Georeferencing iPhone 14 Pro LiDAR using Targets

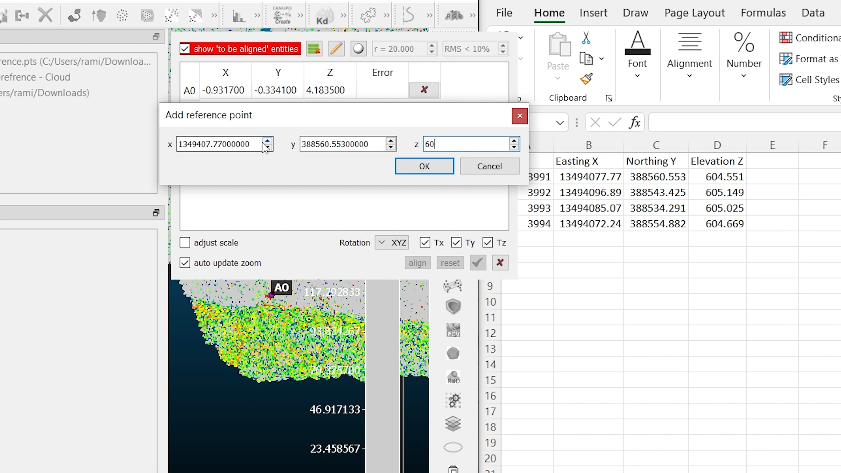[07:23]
Elevation 604.551. Alright, looks good. Now let's geo-reference the second point.
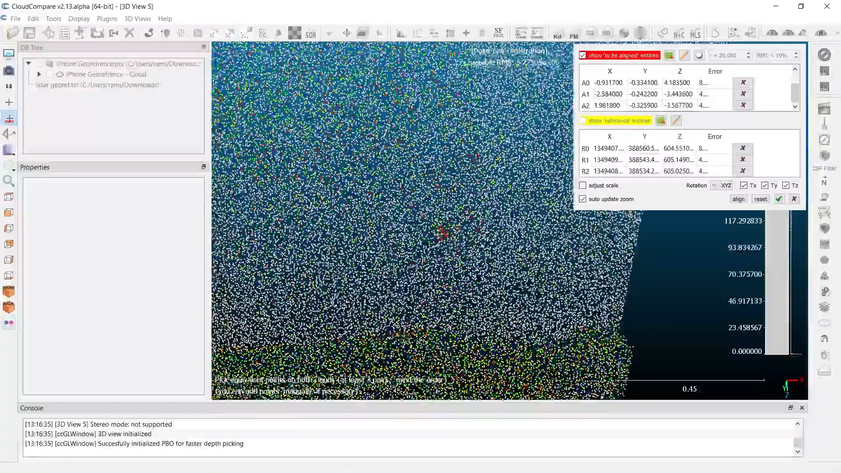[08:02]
There it is. Right there. Assign coordinates. And we've got the easting, the northing, and the elevation.
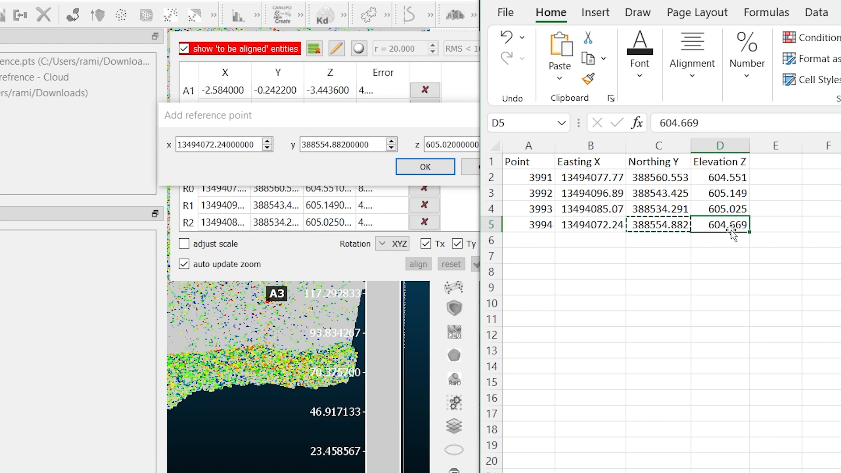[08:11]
Okay.
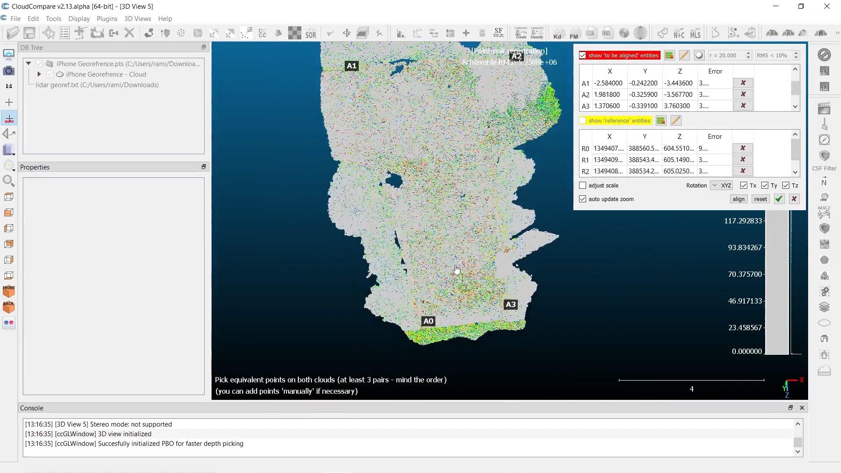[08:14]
Okay, everything looks good here. I'm going to select a line.
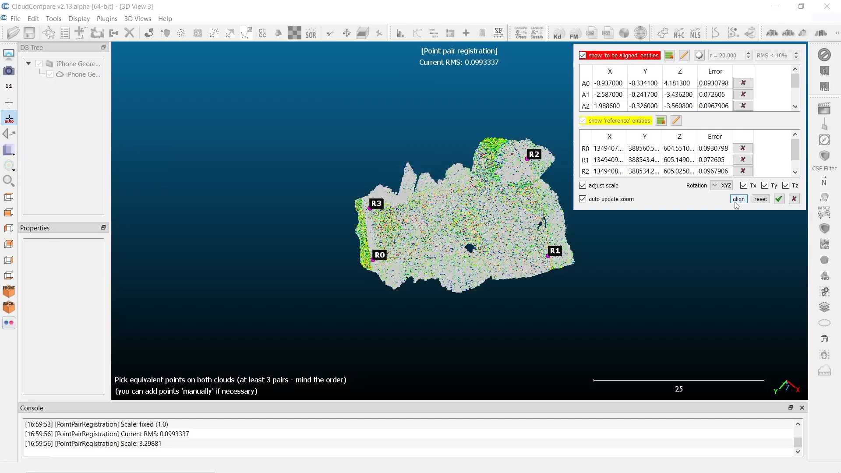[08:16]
And there we go. We have our rotation matrix.
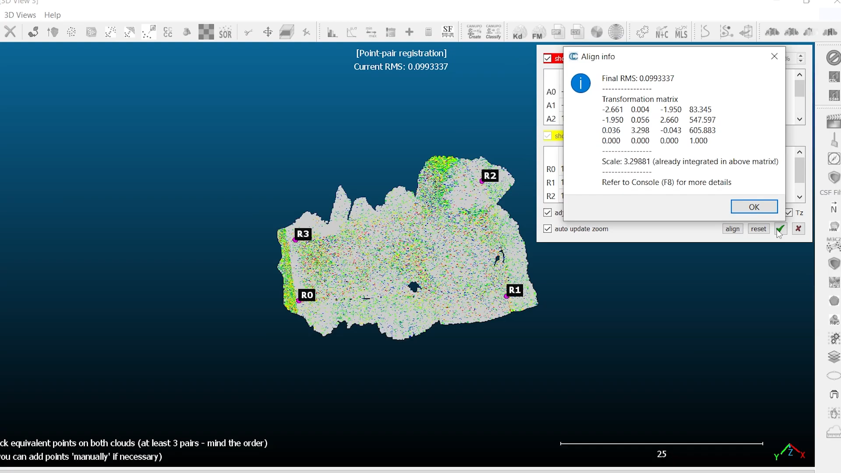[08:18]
And as you can see, our errors are very minimal. Everything is under a tenth.